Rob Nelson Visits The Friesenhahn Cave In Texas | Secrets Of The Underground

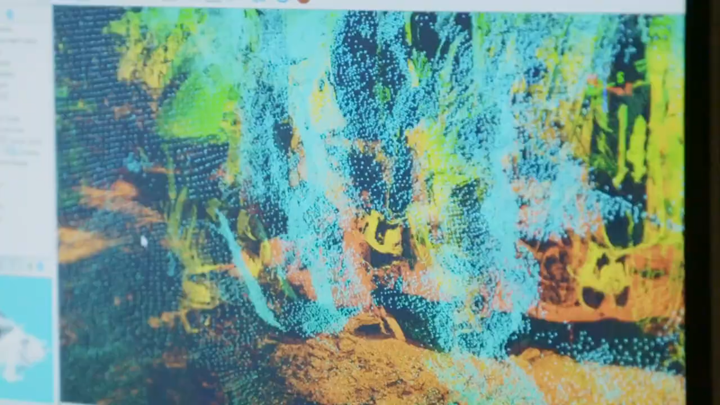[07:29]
that allows us to see things so much differently.
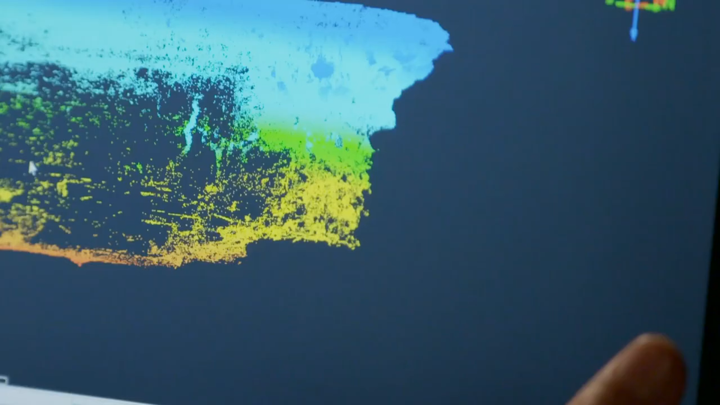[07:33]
The red indicates softer materials like sediment. The blue, harder materials like limestone. The floor of this cave is clearly much softer than the ceiling.
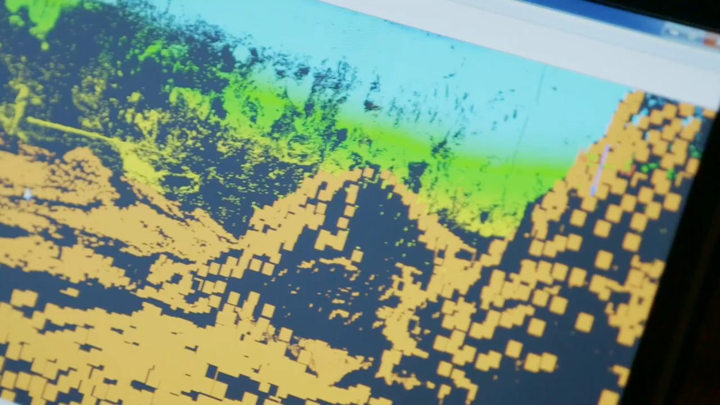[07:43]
That makes sense. The floor of the cave was essentially sediment, washed in with rainwater, built up over time.
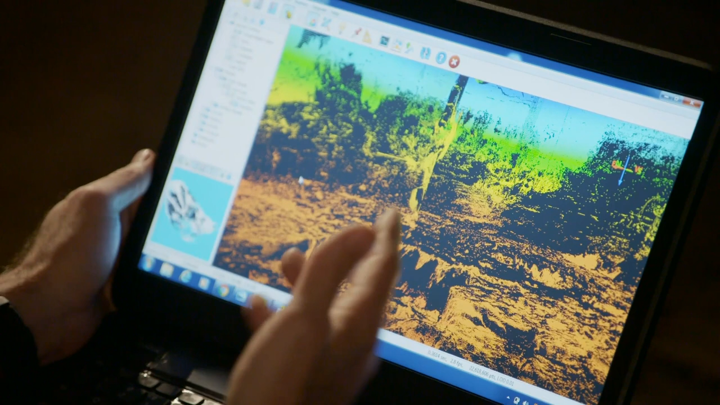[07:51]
The ceiling of the cave, it makes sense that it's harder because limestone is pretty hard in material. Look at this right in here.
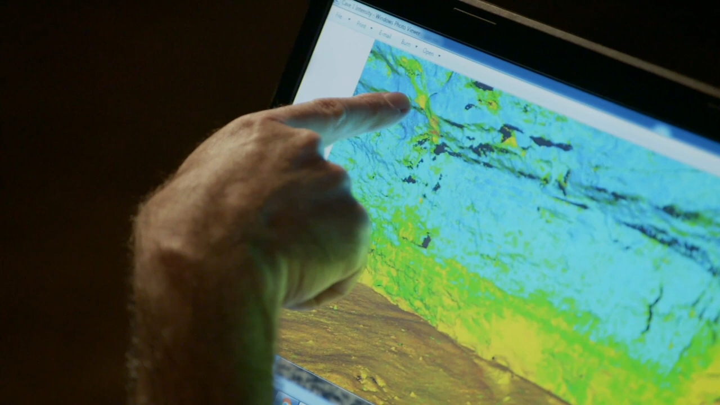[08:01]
That is softer sediment, apparently on the wall of the cave. I did not expect that. So potentially this is why all these mammoth bones are in here.